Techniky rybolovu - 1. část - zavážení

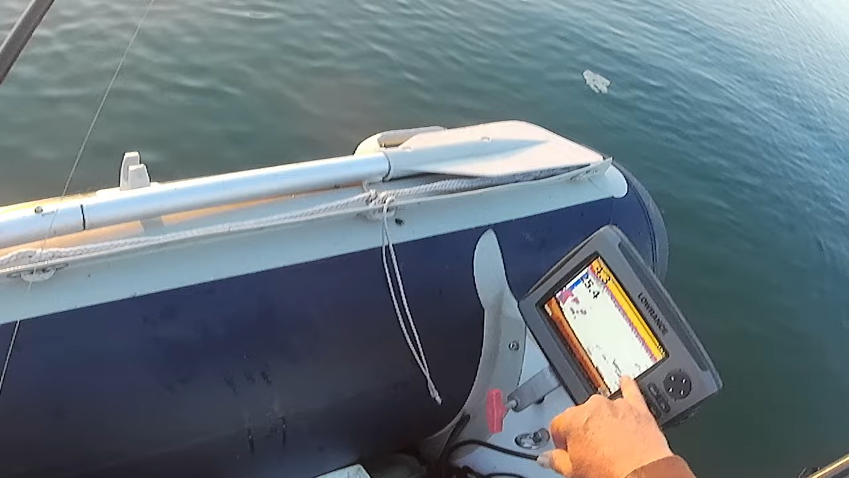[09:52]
Tady ty značky, teď když jsem vypnu motor, tak je vidět, že tady je voda poháry. Jsou ty sloupci a jsou i hůna. A vypadá to na pěkné ryby. Takže to by mělo zafungovat. Tak, a jedeme zpátky. Napředtipnu o to lot.